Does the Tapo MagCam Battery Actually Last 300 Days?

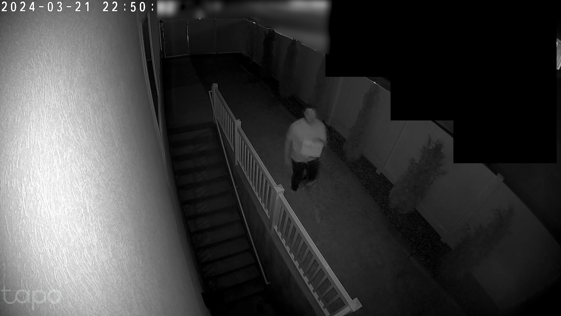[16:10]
Now when switching modes, it takes a second to work, but there you can see what I look like, not very distinguishable, but you can see the IR night vision works really great closer to the camera.
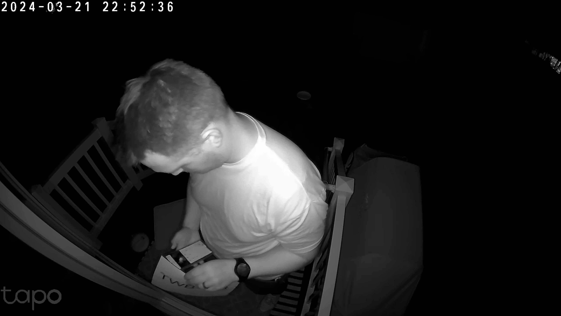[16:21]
The further away I get, the harder it is to see those details and to see if I'm even there.
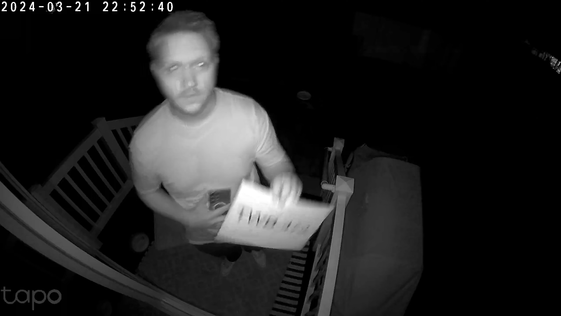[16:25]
Now let's try a darker area in the backyard.
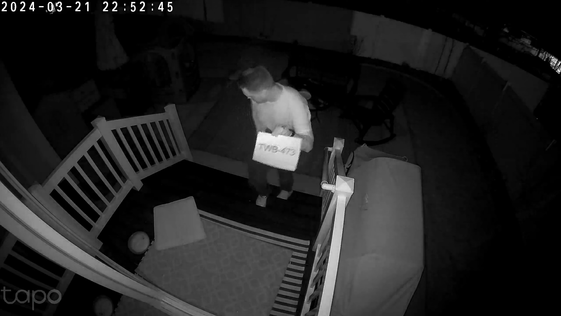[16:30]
There's no street lamp right here, but you can see up close, the night vision is working great with the IR LEDs.